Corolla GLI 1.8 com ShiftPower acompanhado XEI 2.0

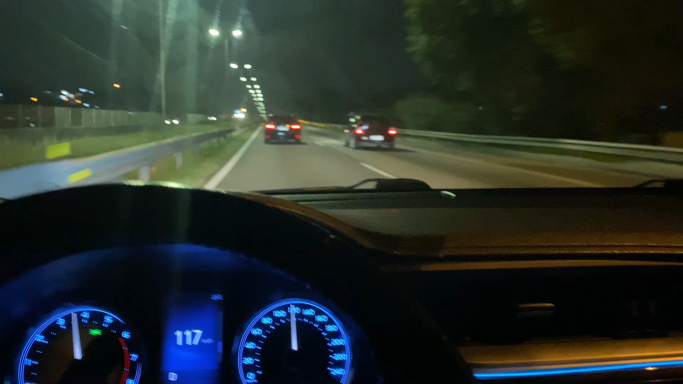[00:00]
Boa noite galera, beleza, belezura, aproveitar para fazer um ótimo comparativo aqui na minha frente Está andando um Corolla do mesmo modelo do meu, só que pelo que eu estou vendo é um XEI 2.0, o meu é 1.8 Olha a diferença, não sei o que o carro dele o cara tem, não sei nem quem que é O meu tem o Shift Power aqui, mas aquele Corolla tem o modo Sport,